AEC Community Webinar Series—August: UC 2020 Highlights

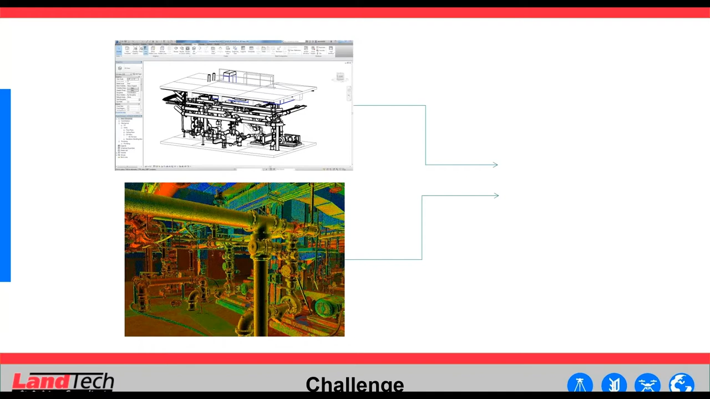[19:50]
To walk you guys what our solution to these two problems was, we began with a point cloud that was created via a LIDAR survey.
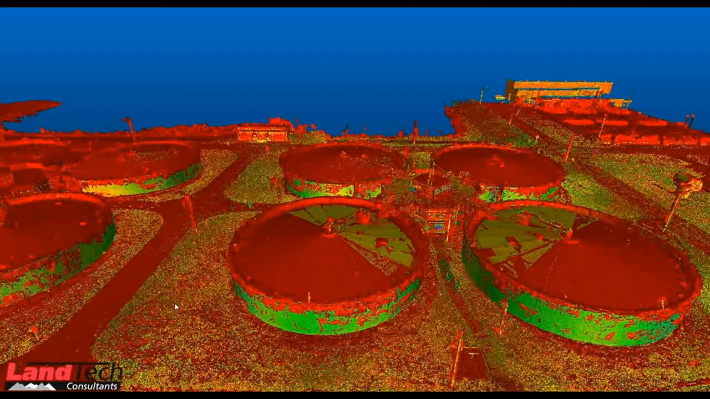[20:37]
So I'm going to play two videos showing you what this workflow looks like live. So this first one was for Miami-Dade water and sewer. And it was pretty cool because we did use a variety of different data acquisition techniques, including a LIDAR survey, a drone flight, as well as conventional survey.
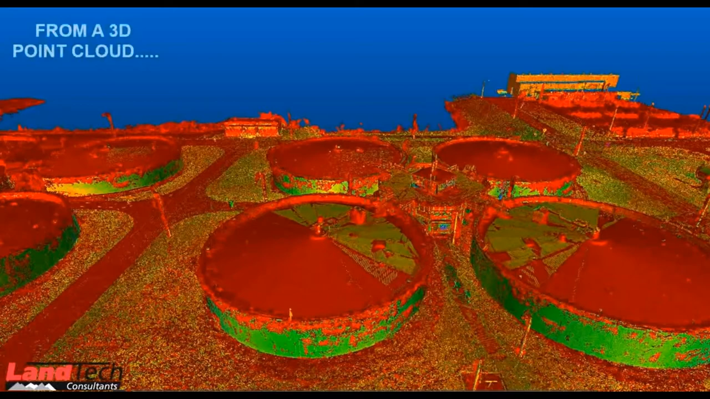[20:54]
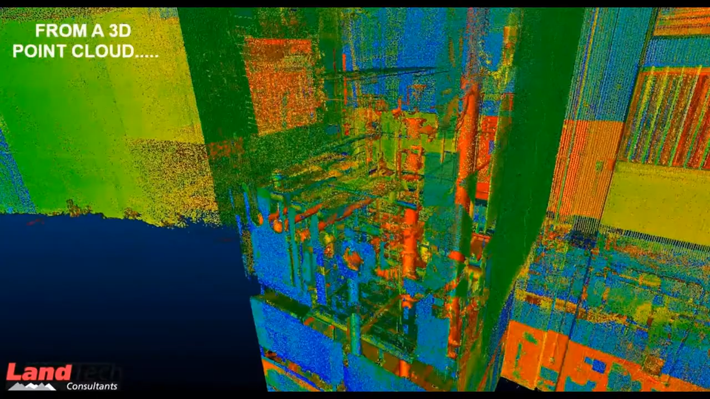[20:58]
So as you can see, as we go inside the treatment plant,
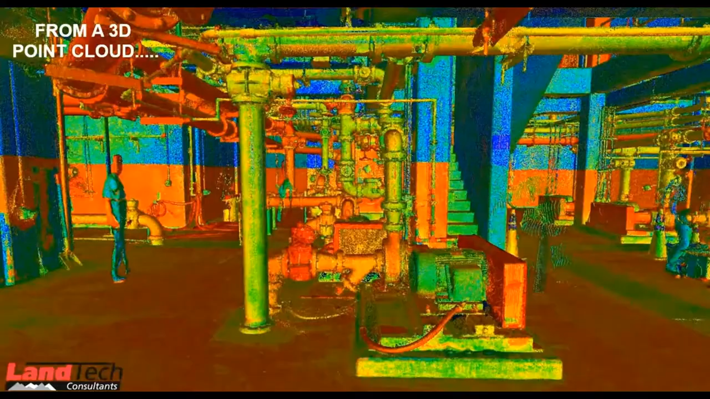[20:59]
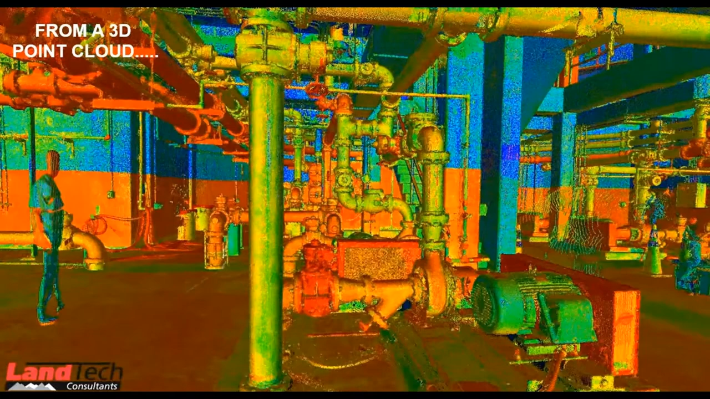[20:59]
you'll notice the extremely high level detail of the point cloud, where you can see the bolts and nuts of the features.
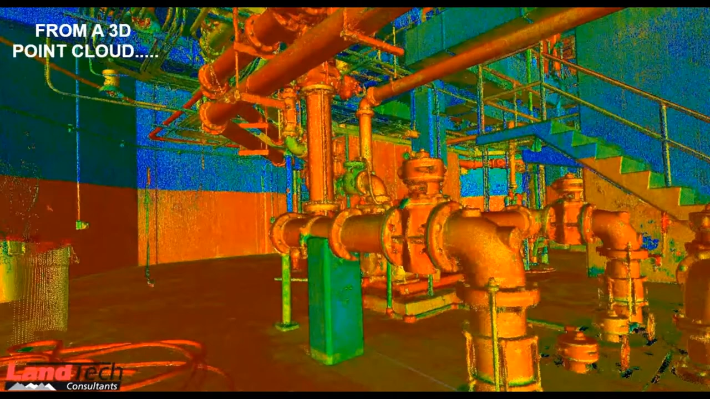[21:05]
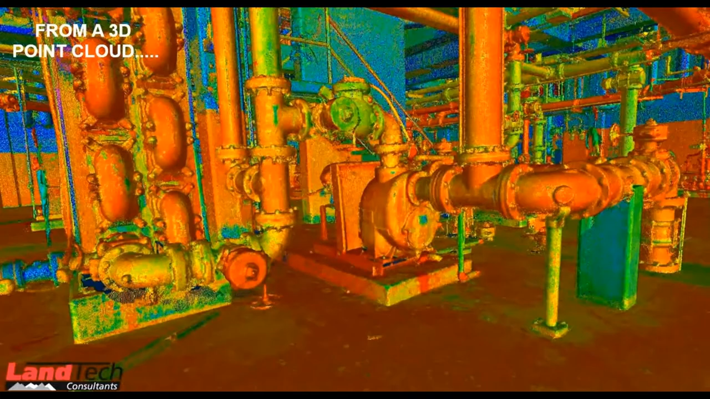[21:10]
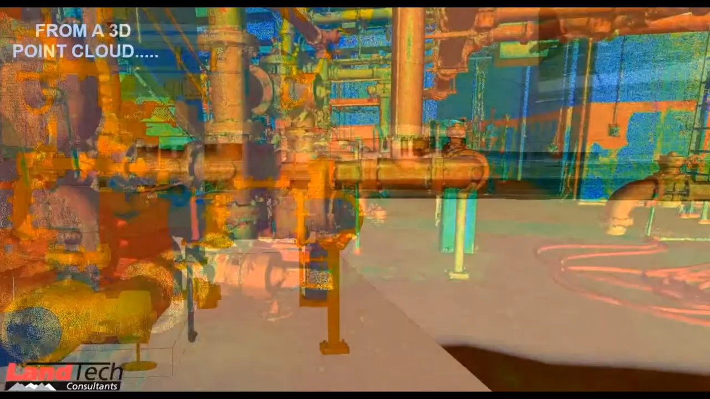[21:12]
And here I transitioned right into the ArcGIS Pro environment, where it's that same model to scale that millimeter point cloud accuracy,
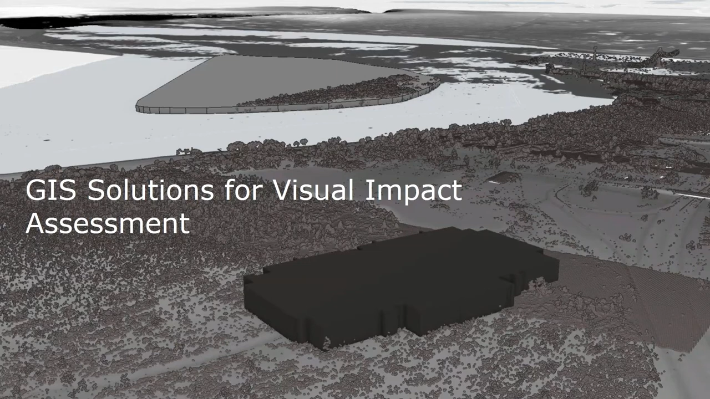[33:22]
Thanks for inviting me to speak. Like Olivia, I'm also from Langen. And I'm going to talk about a project where we used the view shed analysis tools in ArcGIS Pro to determine the overall visibility of a new construction project. Well, Langen was hired to conduct an environmental assessment on a very large five-story warehouse and distribution center in upstate New York.
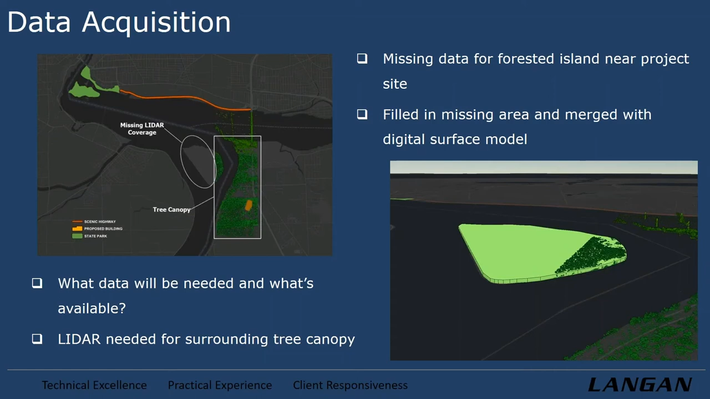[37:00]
And we in the attributes, we set the height to 60 feet. And we just created that 3D polygon just for visual purposes to see how it lined up with the rest of the point cloud data on that little island. So now we had this. What we wanted to do then was convert this polygon into a raster. Because what we need to do is create a digital surface model for our elevation data, which was going to capture any type of structures or, more importantly, tree canopy in the surrounding study area. So on this map here, if you look to the right side of the map, you can see the digital surface model that we created from the LIDAR point cloud data.
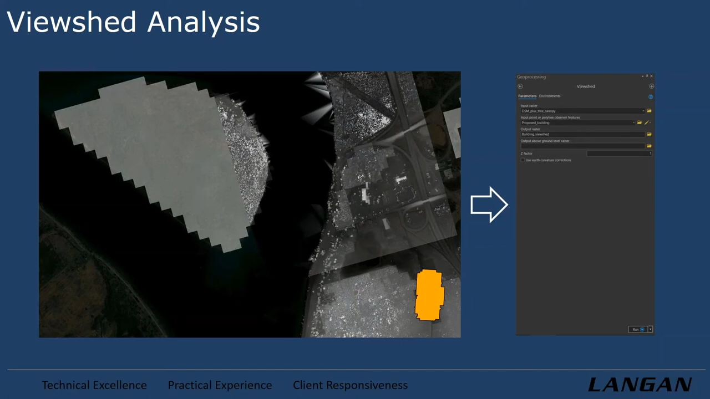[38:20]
So we had our digital surface model. You can see in orange there, we had the building footprint we just built. We extruded a 3D building from that, and we plugged it into our view shed. Now the great thing about the view shed analysis tool, and many of the tools in the ESRI suite,